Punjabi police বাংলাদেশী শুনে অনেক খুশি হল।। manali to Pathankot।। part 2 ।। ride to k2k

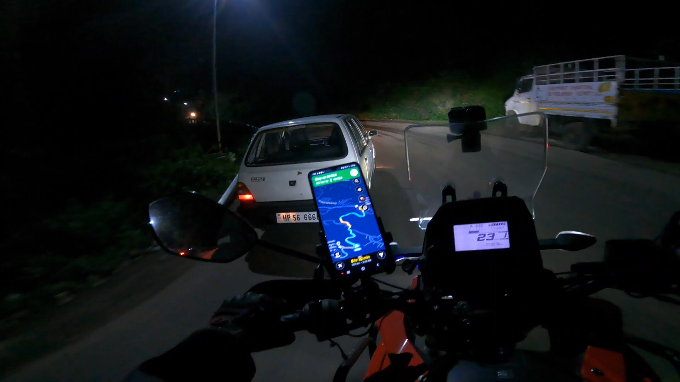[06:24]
সে স্পিডই নিলাম, স্পিডে গাড়িটাও ফ্রেশ চলতেছিল, তাই আবার স্পিডটাই নিলাম। লাস্ট স্পিডটা ঢুকাইছিলাম দিল্লিতে, খুব ভালো ছিল, তাই আবার নিলাম।
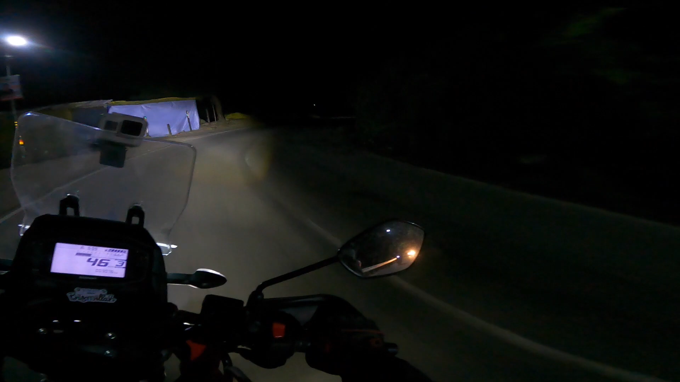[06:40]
আর এটা পুরাটাই পাহাড়ি রাস্তা দিয়ে দিয়ে যেতে হবে, আর খেয়াল রাখতে হবে মোচড়ে মোচড়ে, আর বেশি টুইস্ট অ্যান্ড টার্ন রে ভাই। আর সেলসিয়াস আছে এখন 22-22, কিন্তু প্রচুর ঠান্ডা লাগতেছে, বাতাস আছে প্রচুর, যার জন্য
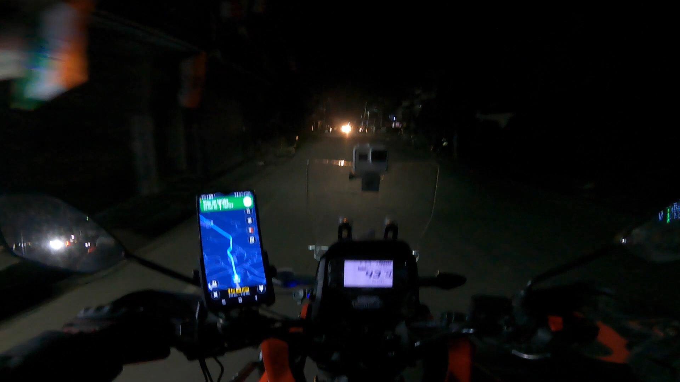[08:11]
খাবারটা খুব ভালো ছিল, ফ্রেশ ছিল একদম, চিকেন কারিটা নতুন নতুন একদম করে দিছে, ভালো হয়েছে। সেইখান থেকে ডেস্টিনেশনের দেখাচ্ছে 4টা বাজবে ভোর, তো যাই হোক আগাইতে থাকি, যে কোনো ঢাবায় গিয়ে আবার 1-1.5 ঘন্টা কাটায় দেব,
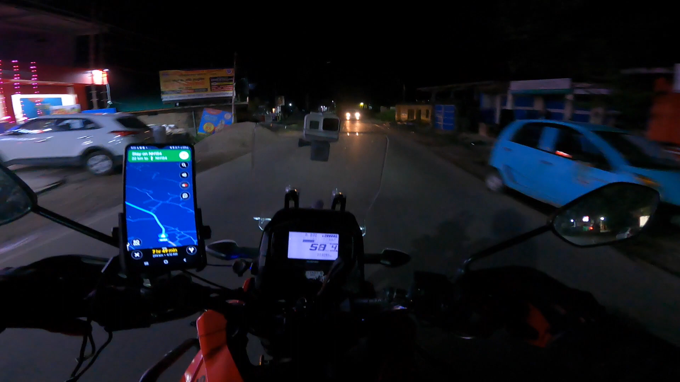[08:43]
সকাল সকাল কাশ্মীর ঢুকার প্ল্যান করব। সেই সাথে আমার বাইকটা 3000 কিলো হয়ে গেছে, 3100 কিলোমিটার, রাস্তা মোটামুটি একটু ন্যারো, কারণ এইটা ছাড়া অন্য কোনো রাস্তা আছে কিনা আমার জানা ছিল না, অবশ্যই কোনো না কোনো রাস্তা আছে।
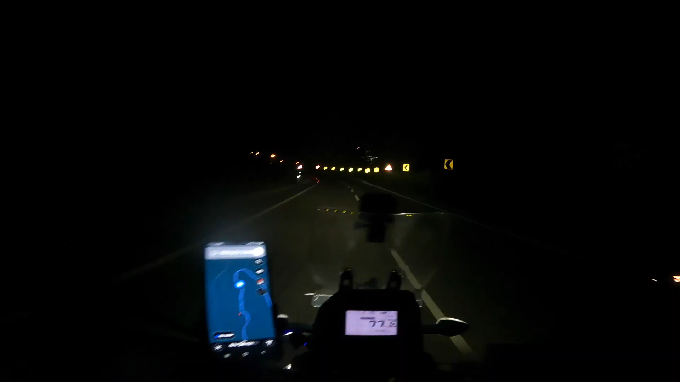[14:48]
এই যে আমি এই যে দেখা যাচ্ছে উপরে এই জায়গাটার কথা বলছি,